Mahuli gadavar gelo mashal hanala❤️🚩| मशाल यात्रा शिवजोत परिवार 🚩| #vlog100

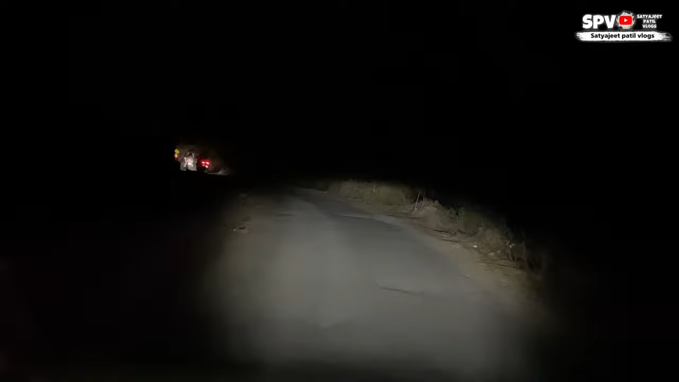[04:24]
आणि रस्ता कसा एकदम जंगलातून एकदम चाललेलो आम्ही। तर भेटू आपण